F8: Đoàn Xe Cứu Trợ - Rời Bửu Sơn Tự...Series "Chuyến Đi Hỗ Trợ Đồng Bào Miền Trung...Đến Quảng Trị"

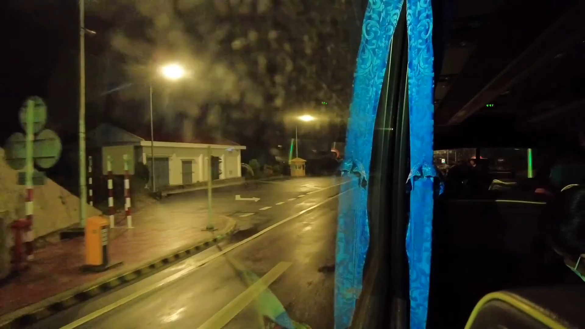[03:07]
Rồi, ra khỏi hàm Nguyên, ra bắt đầu ra lộ mình đi tiếp anh.